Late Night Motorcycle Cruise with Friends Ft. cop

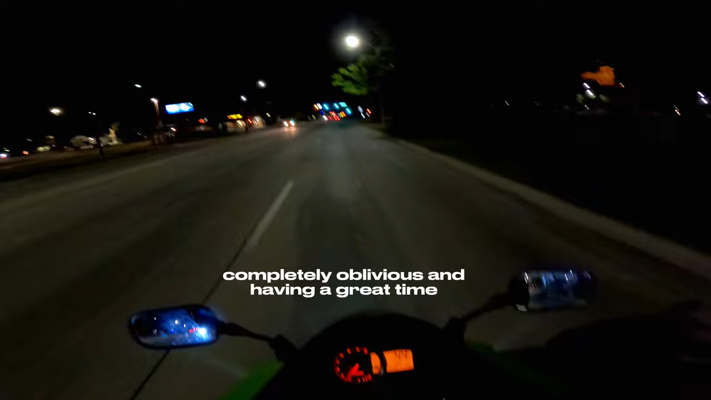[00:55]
My man said, thank nooners. The fuck is that?
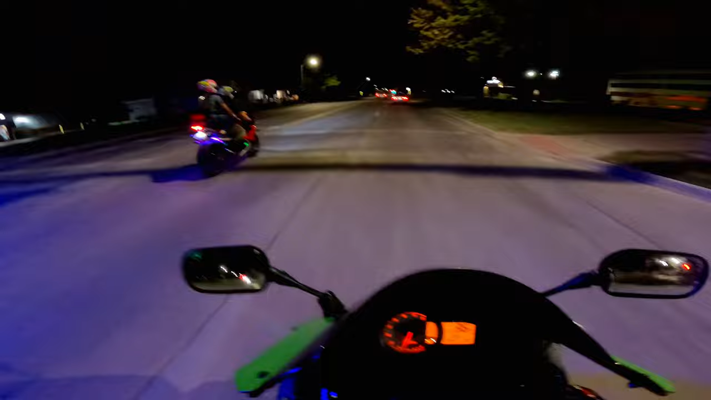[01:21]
I think it's pointing for a cop, so...
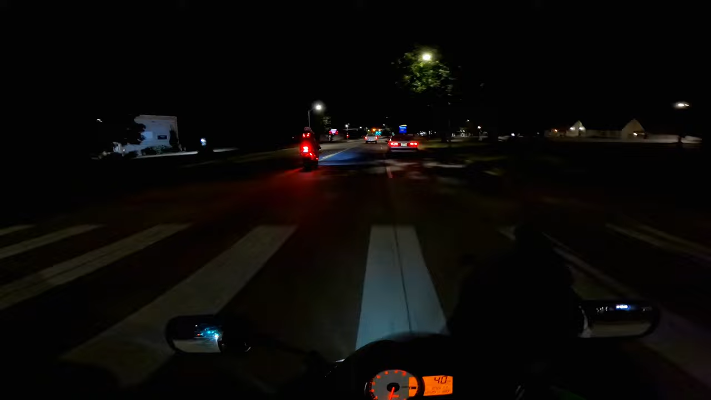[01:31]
We're motioning for a cop, but... Oh, yep! I think we're fucked!